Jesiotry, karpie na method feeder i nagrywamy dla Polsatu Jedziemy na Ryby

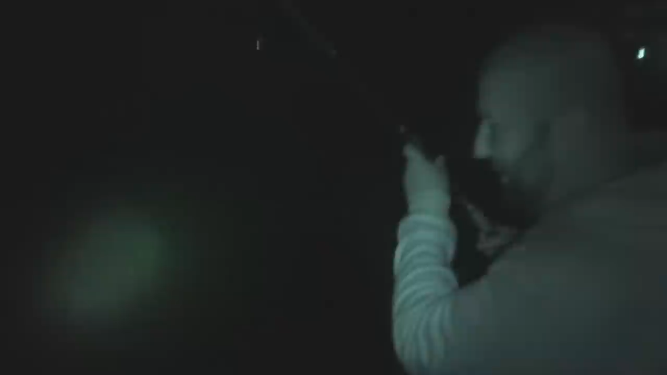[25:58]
To u mnie? No, szybko! Podbierak! Dawaj! O Jezu, urwałeś!
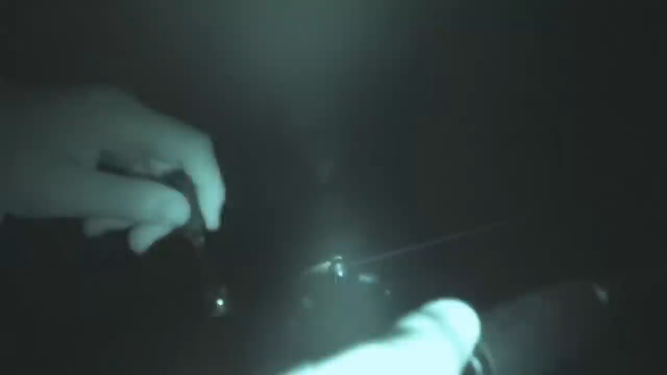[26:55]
Dlatego kij, wiesz, jest kilo, taki. 6 kilo masz tutaj na tej żółce, Max.
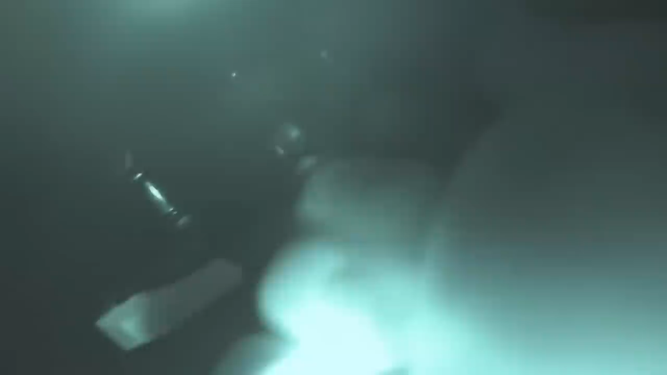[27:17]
Dobrze, że ten kij trochę amortyzuje. Dobra.
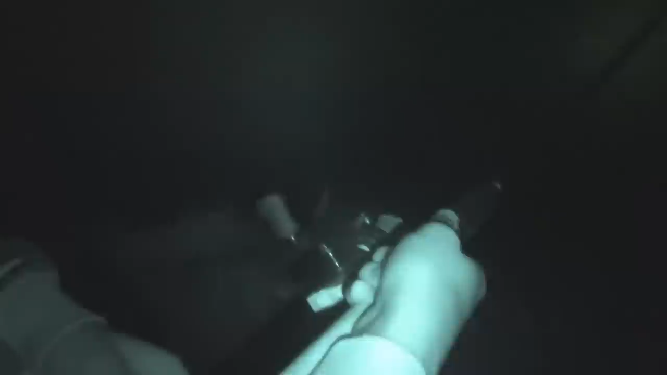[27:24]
O jest. Jest. Taki mały? Jacek. Jaki no mały? No wstyd.
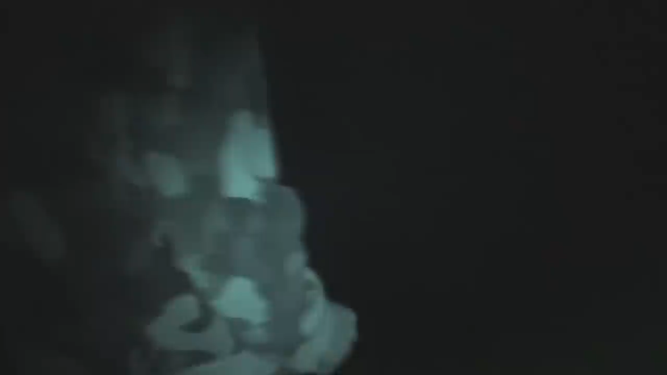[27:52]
Nie, nie, nie. O, tutaj jest ta, podbierak. No okej.
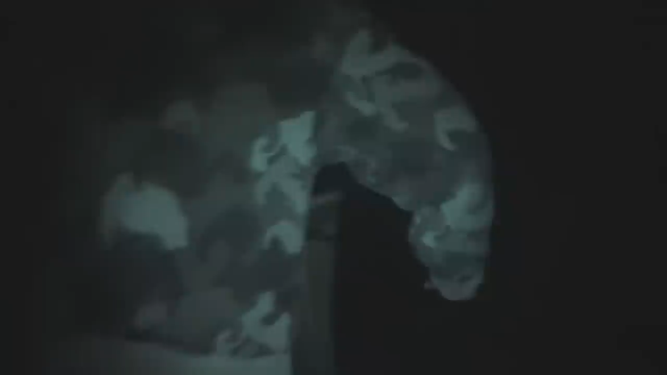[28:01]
O. No. Wydaje się mały, ale waleczny.
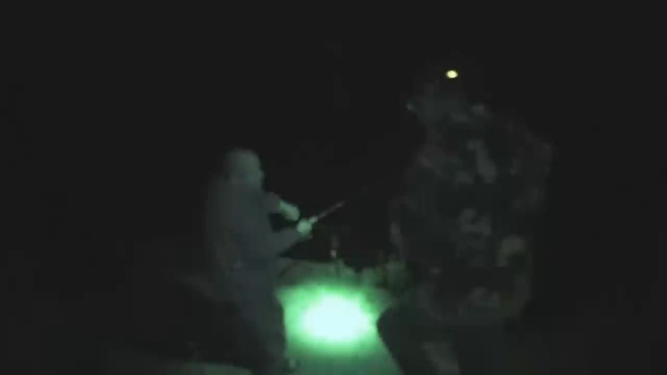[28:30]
No tak, tak jest ze 4 kilo.
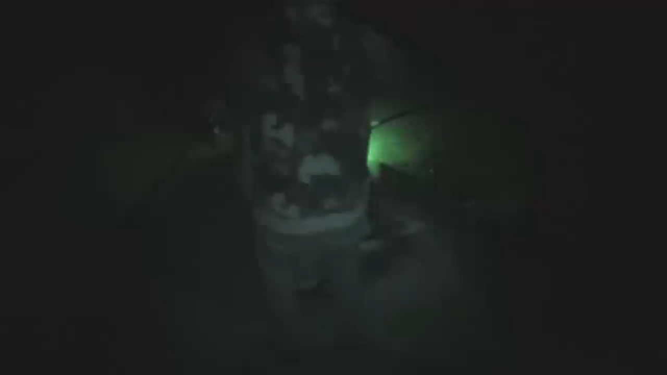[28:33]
Dosyć być, chłopca. Nie wiem, jak to się... Ja pierdoczę.
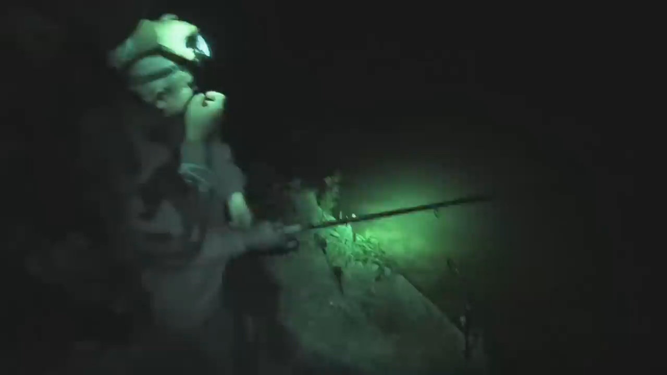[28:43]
No. Ale Jurek, ryba cię obudziła dzisiaj, nie? No.
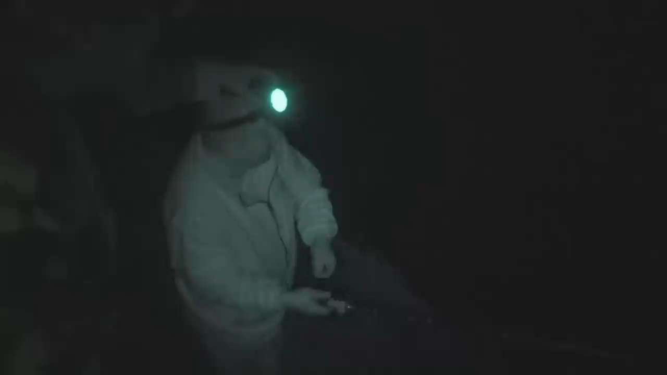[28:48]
Ale odjazd pięknie zrobiła. No tak, no teraz żeś mi...
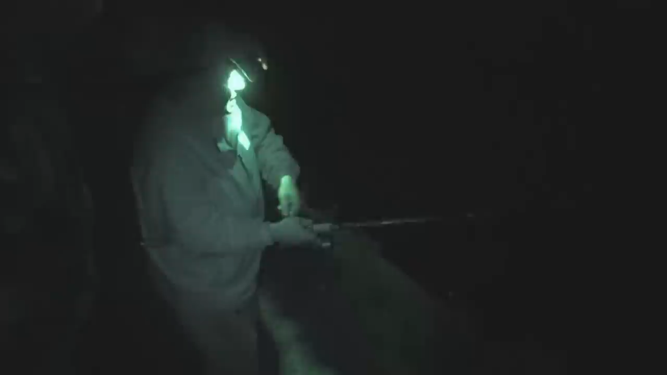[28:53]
Ale to się jakoś ten? Moją.
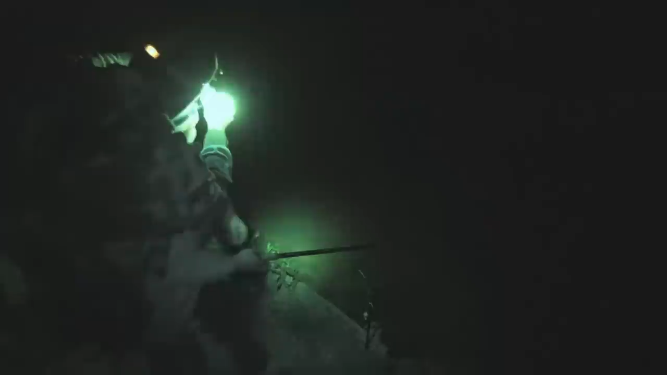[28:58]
Jak to się ten blokuje? No nie blokuje się. A nie blokuje się? Nie.
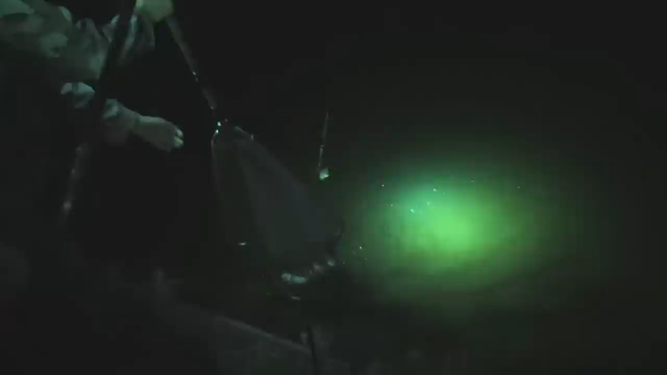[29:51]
No. A no, 3 kilo. No za 3 kilo. No, taki.